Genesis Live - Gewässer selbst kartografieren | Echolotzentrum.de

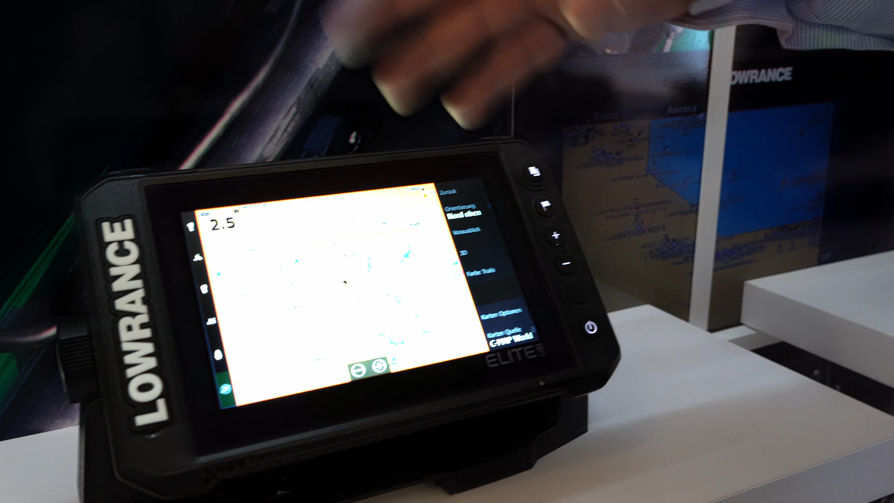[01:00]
also erstmal die Hauptanzeige der Karte nehmen.
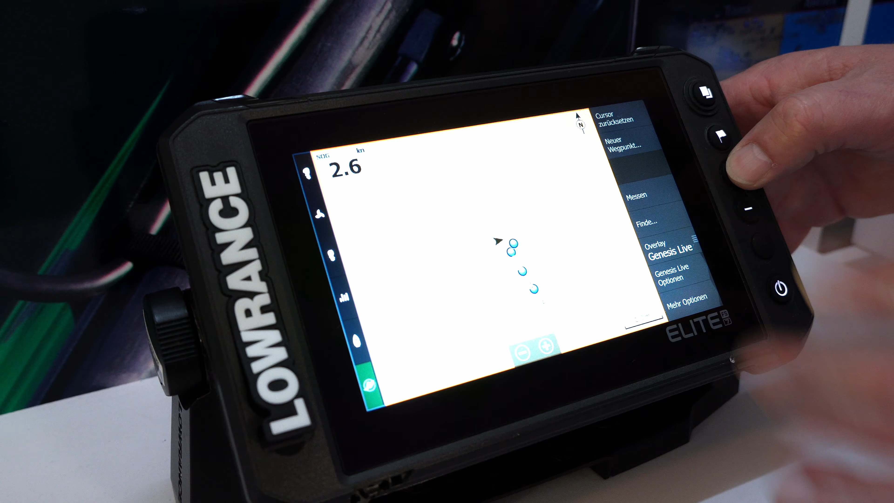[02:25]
On screen: speed 2.6 kn
Aber wenn ihr jetzt auf dem Wasser seid, dann würde er in Echtzeit eine Karte erstellen.